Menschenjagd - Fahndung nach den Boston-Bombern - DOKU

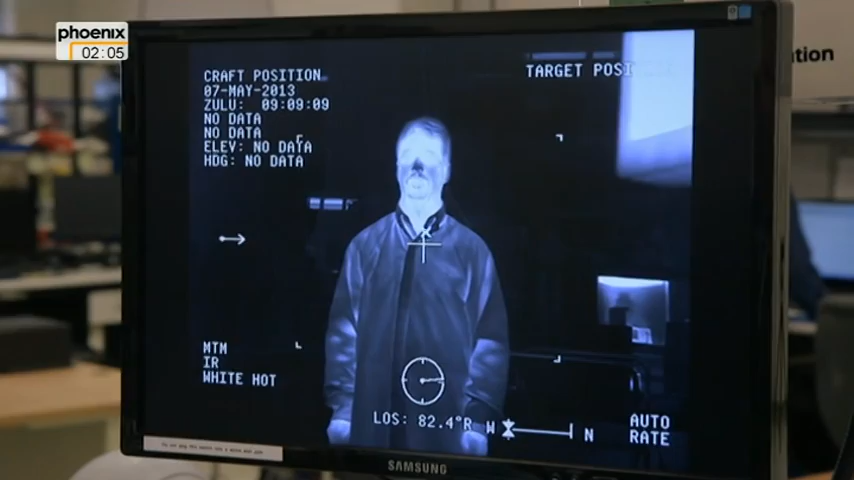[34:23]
In Wirklichkeit bildet es Unterschiede in thermischer Energie ab.
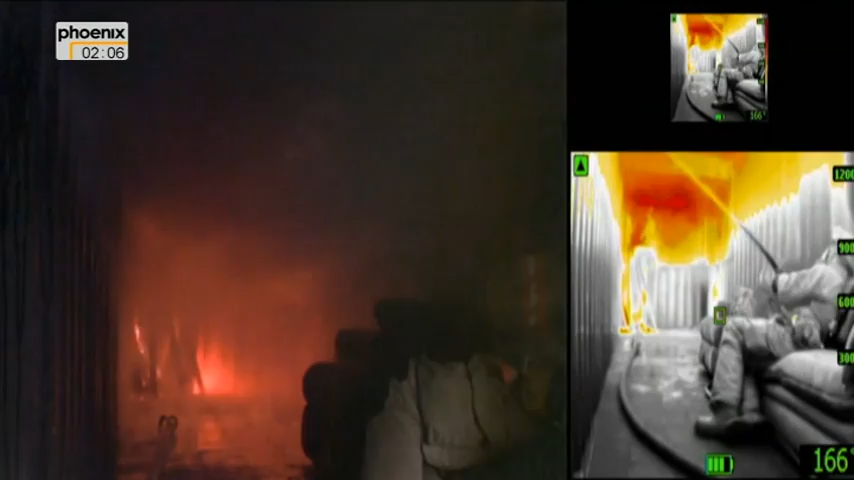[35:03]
Dazu muss ein Objekt nicht einmal warm sein, um hervorzutreten. Tatsächlich gibt alles, was über dem absoluten Nullpunkt liegt, das sind minus 273 Grad Celsius,
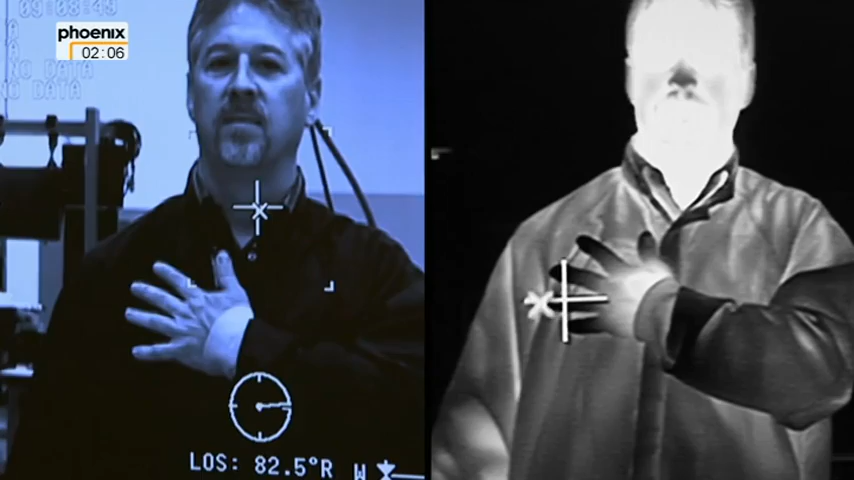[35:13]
irgendeine Infrarot-Strahlung ab. Eine Tasse Kaffee genauso wie ein Glas Eiswasser.
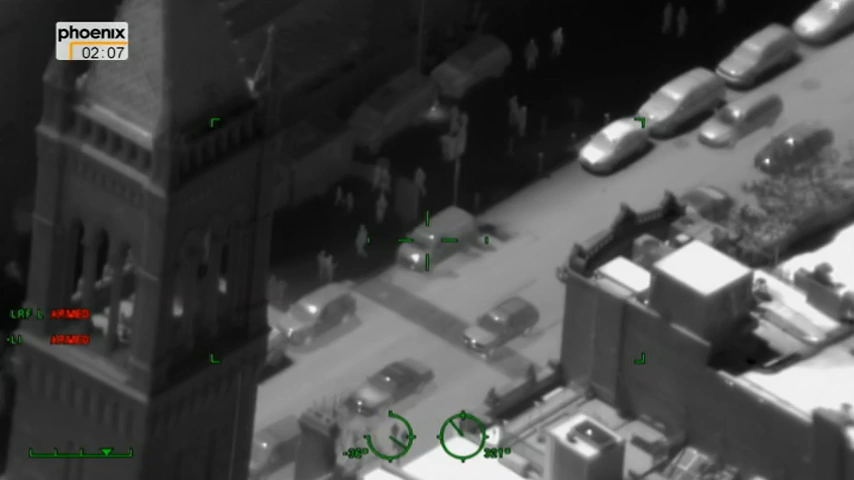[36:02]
Schauen Sie all die Leute, die auf einmal im Schatten zu sehen sind. Die Menschen verschwinden nicht länger im Schatten oder in der Nacht. Ihre Körper sind wärmer als die Umgebung.
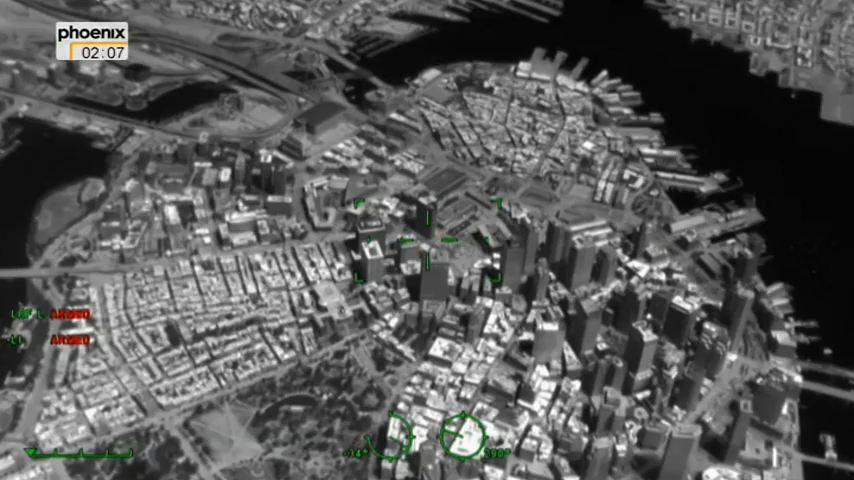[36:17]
Diese Kamera ist so leistungsstark, dass Jim Wozniker einen Zigarettenstummel aus einer Meile Entfernung sehen kann.
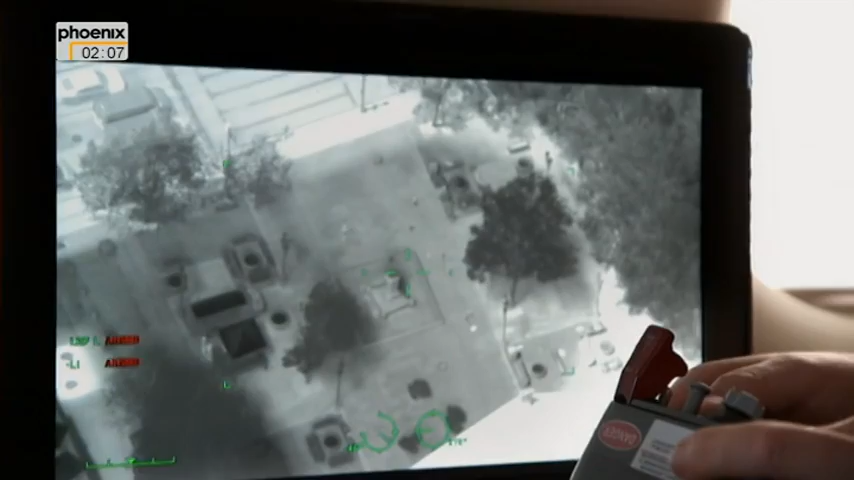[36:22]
Die Zigarette dort wurde gerade weggeworfen. Es ist verblüffend, wie sie sich abzeichnet.
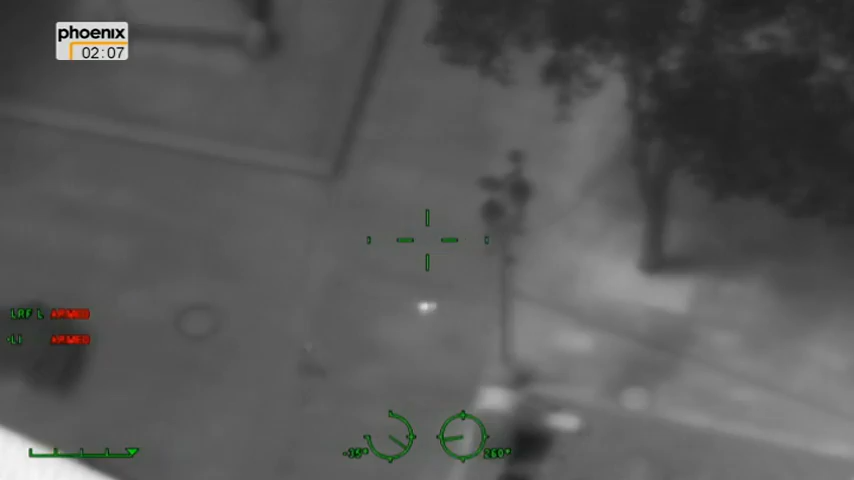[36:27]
Aber es ist kein Röntgenblick.
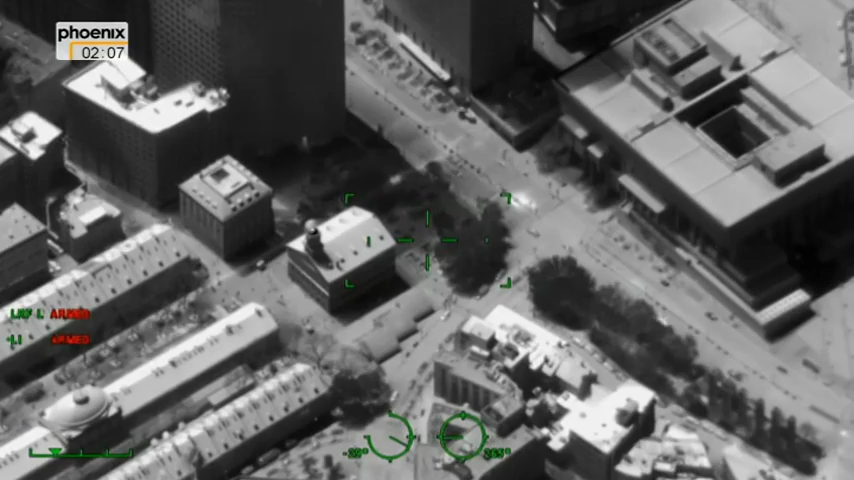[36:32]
Infrarotstrahlen können nicht durch Wände dringen.
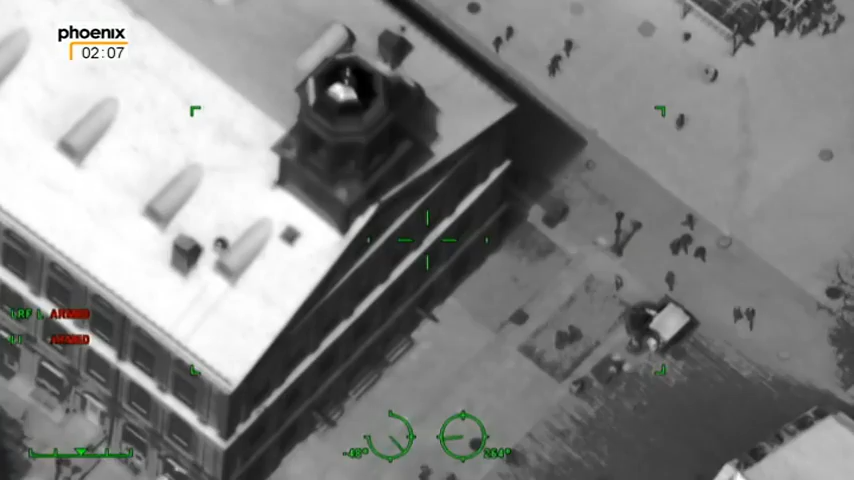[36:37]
Die Kamera sieht nicht, was innerhalb von Gebäuden passiert. Und die starke Bildvergrößerung schafft weitere Probleme.
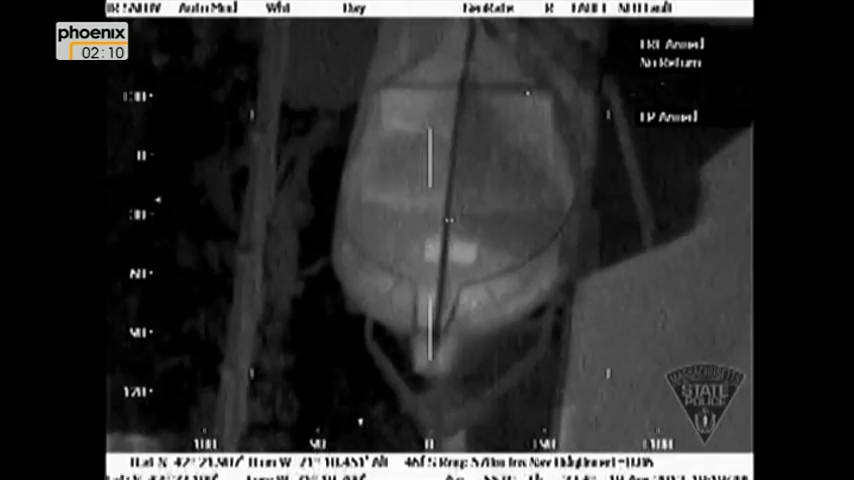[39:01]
Die dünne Plastikplane ist nicht Barriere genug für die Infrarotstrahlung darunter.
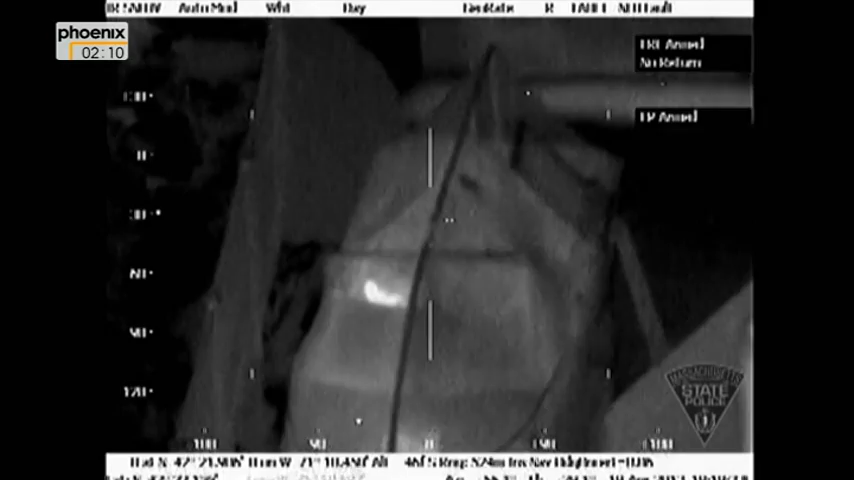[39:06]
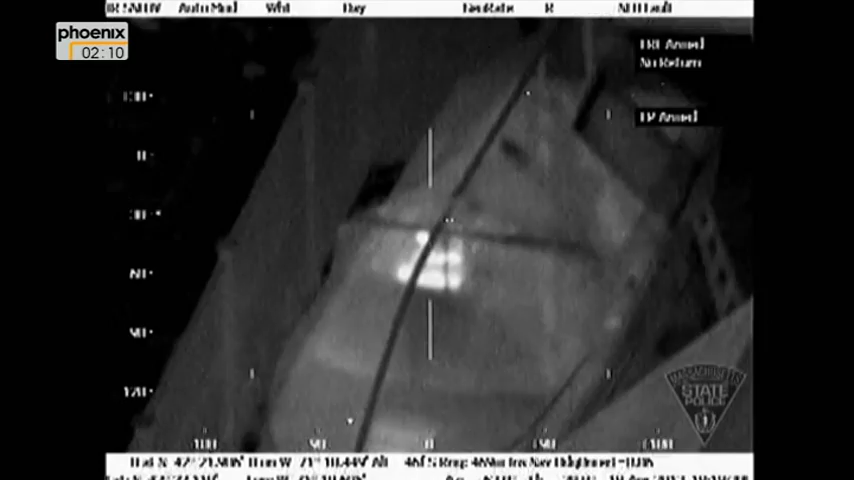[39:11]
Ich erhielt ein perfektes Bild in unglaublicher Genauigkeit. Ich wusste sofort, da war jemand im Boot.
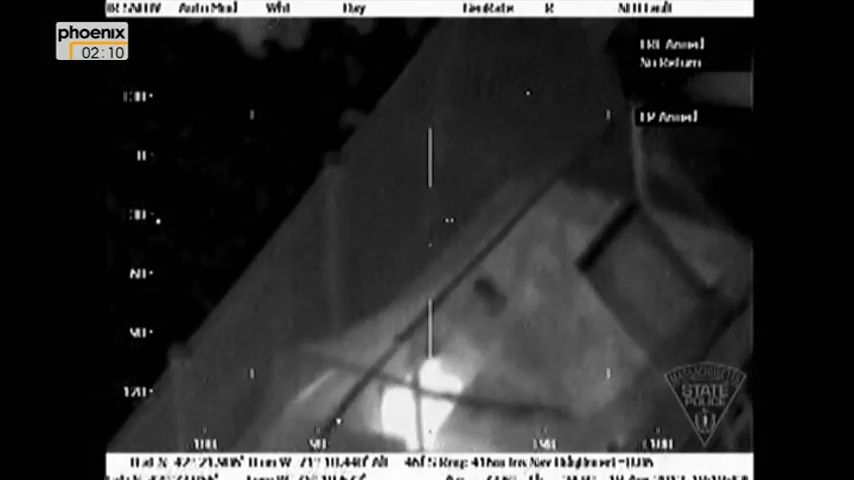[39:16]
Er sah sogar zu uns herauf, als wir darüber flogen.
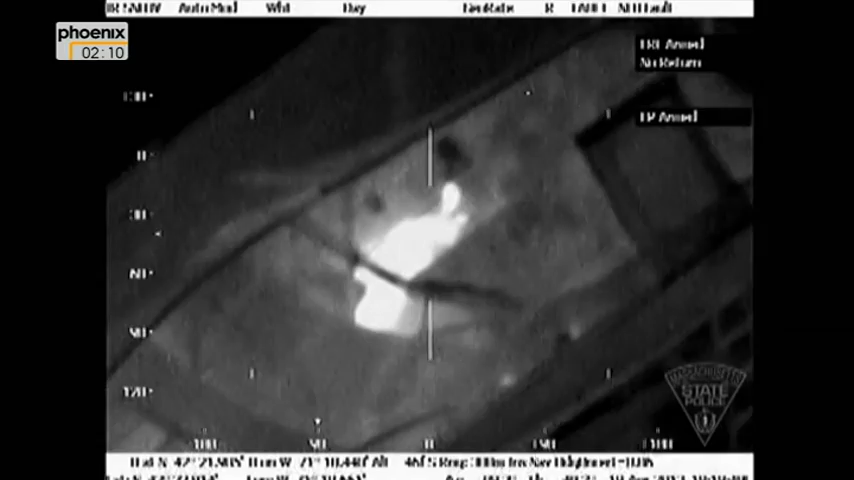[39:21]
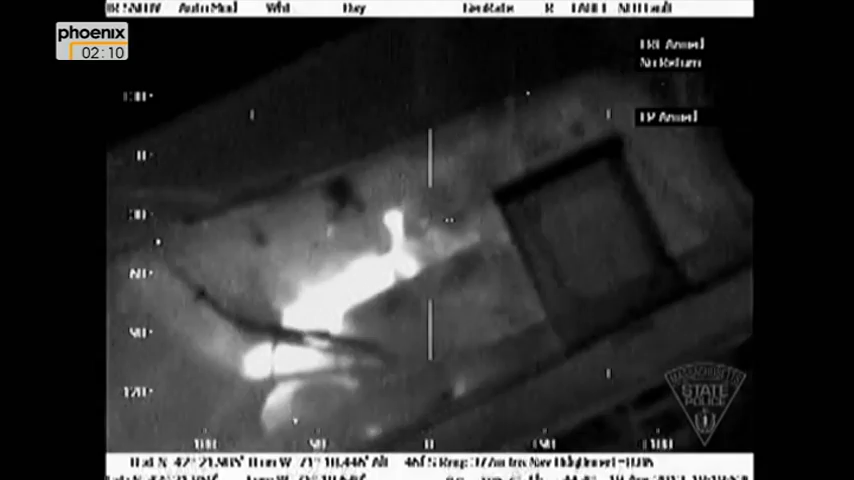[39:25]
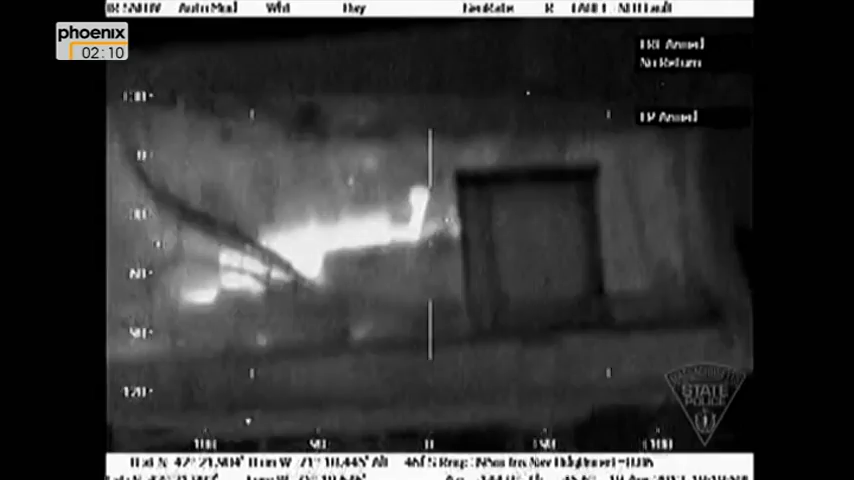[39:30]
Ich war wirklich erstaunt, wie gut und klar ich die Person im Boot durch die Kamera sehen konnte.
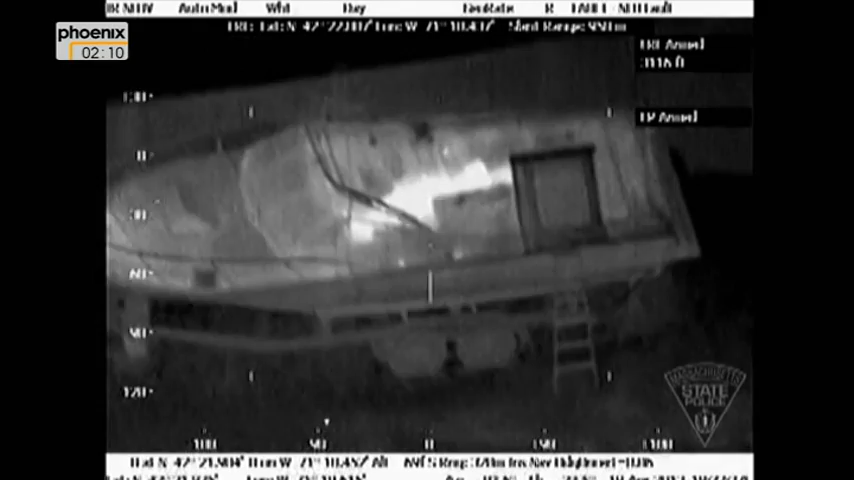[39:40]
Es ist wieder chaotisch. Eben sah ich einen Polizeihubschrauber da oben und ein Sondereinsatzkommando in diese Richtung stürmen.